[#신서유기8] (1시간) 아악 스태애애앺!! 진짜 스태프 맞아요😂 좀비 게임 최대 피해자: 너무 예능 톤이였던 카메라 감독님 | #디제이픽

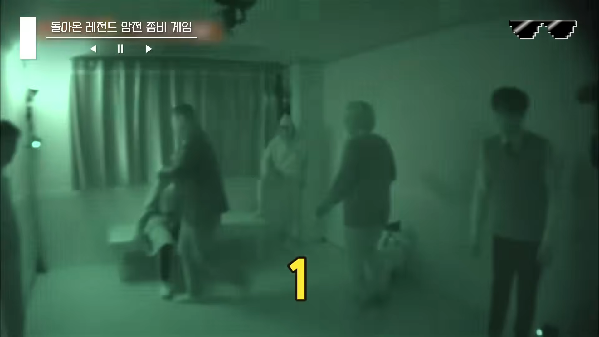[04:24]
어, 보인다, 보이는데? 3, 2, 1.
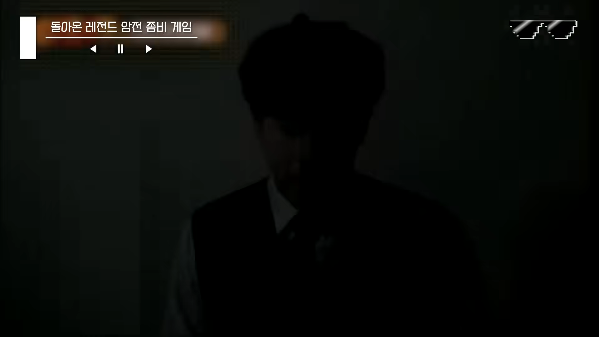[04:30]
어, 보인다, 보이는데?
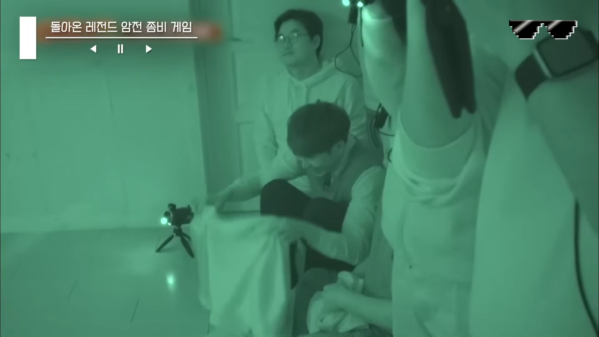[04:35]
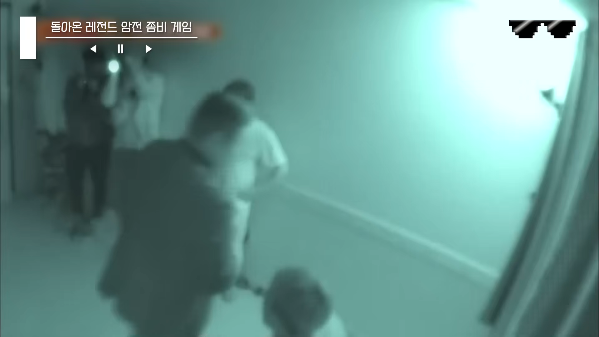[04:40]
3, 2, 1 보인다 보이는데? 3, 2, 1 보인다 보이는데?